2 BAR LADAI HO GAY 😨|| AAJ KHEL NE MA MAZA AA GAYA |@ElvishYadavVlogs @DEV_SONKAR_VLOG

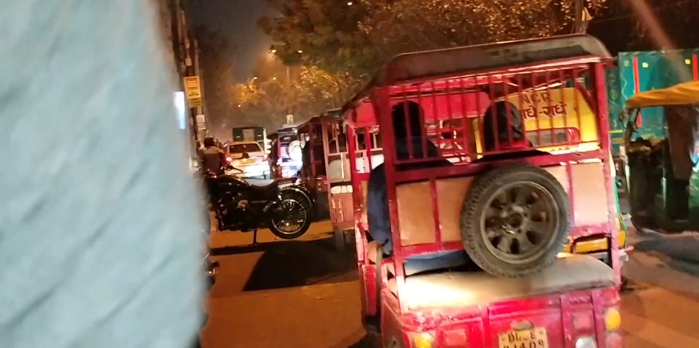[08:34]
चलो बाबूजी बाबूजी चलो जाम भाई देख सकते हो।
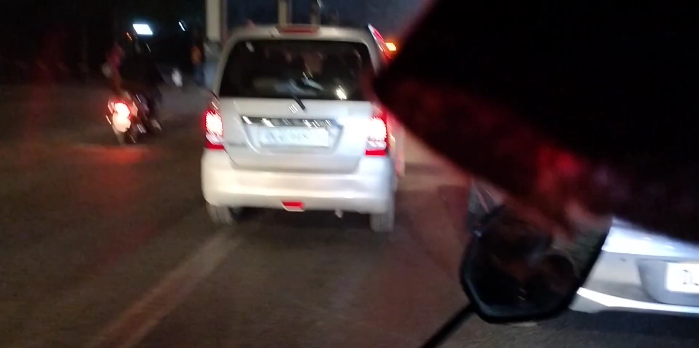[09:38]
लगी हो ये देखो दिल्ली का जाम कर।
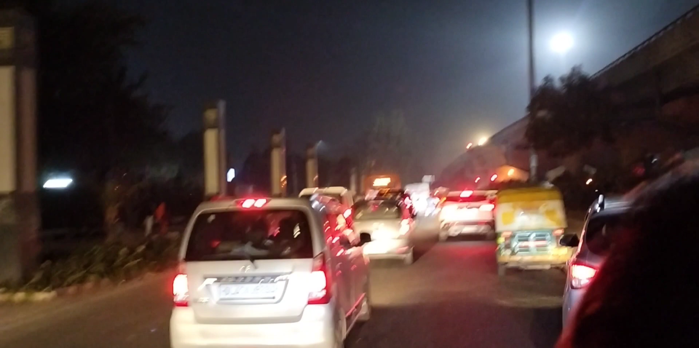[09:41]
देखो भाई बहुत जाम हुआ यार। देखो भाई ग्रीन बत्ती पे भी दिन जिंदा जाम है जिंदा। क्या फायदा है ऐसी ग्रीन बत्ती का?